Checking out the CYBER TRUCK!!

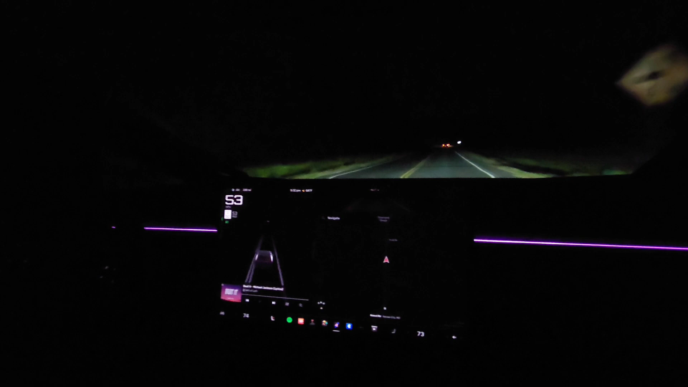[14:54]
Do you know if this is the same setup as the whatever their fast car is? Like power train wise? The S or the Model S. I'm not sure. I don't know if this has like the fastest. I'm not sure. I've only driven one of those and I do remember it being fast. You have to hold the brights down. That's kind of interesting. It's awesome. I wonder how you did it to stay on. I feel like this is a struggle. Yeah. I didn't even. I don't even know how to do the brights yet. How do you do the brights?
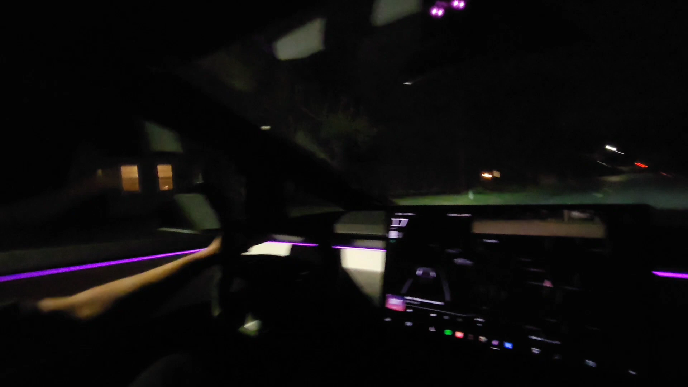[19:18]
The gas, too. Like, just, like, having to kind of keep a steady gas on it, otherwise it's gonna stop too much. Like, hazard lights way up, or buttons way up there. It's kinda interesting.